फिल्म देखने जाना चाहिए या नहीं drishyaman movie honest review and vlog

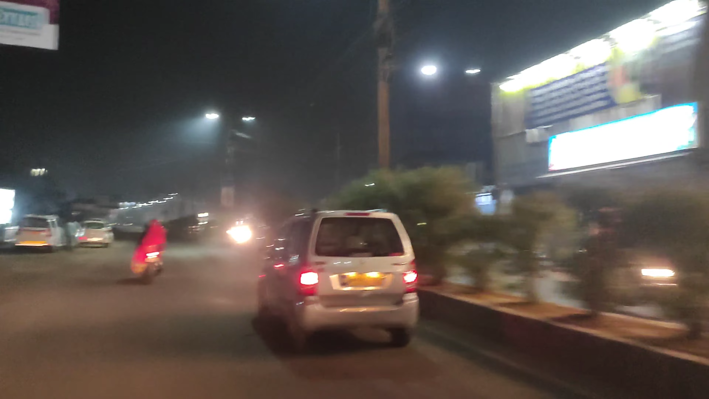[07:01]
अब पीज़ा खा पीके हम निकल गए सीधे ठीटर की और नहीं तो हम हो जाएंगे लेट मुवी के लिए कि फड़ा फट से हमने पीज़ा खाया फड़ा होट से हम निकल गए और थोड़ी दिर में पहुंच जाएंगे यह आगे हमारा सिनेमा थीटर डीडी एक्स